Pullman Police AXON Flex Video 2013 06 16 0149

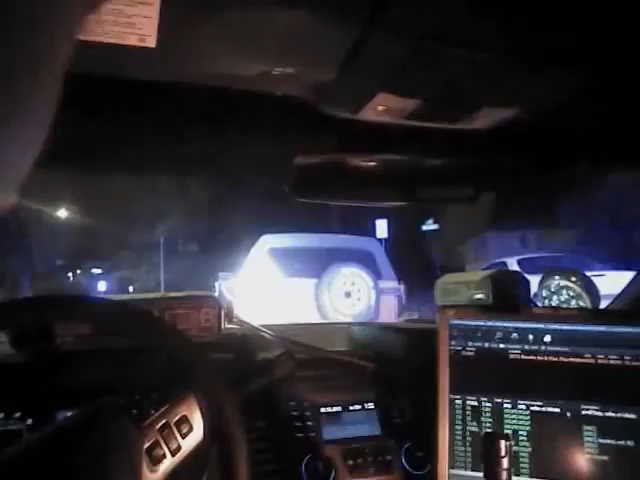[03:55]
Cougar 1-0, status? Code 4. 123. Pullman 462, driver. Go ahead.
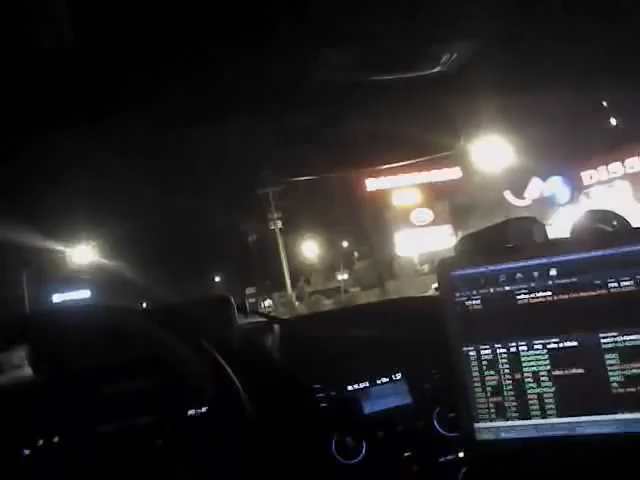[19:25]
Yeah, none of the parking lights. 410 Auto Body Supercenter is en route. The what lights? The parking lights. Your taillights. Okay. Yeah, it was all dark. Or he didn't say. He said he's on his way. 138. What's that?
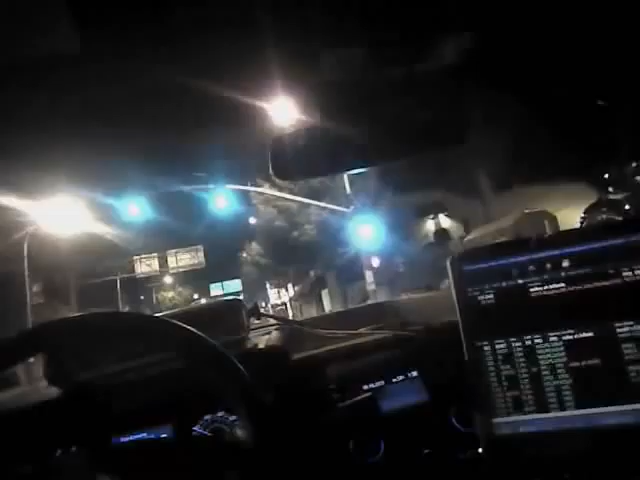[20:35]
Okay. His taillights were not functioning.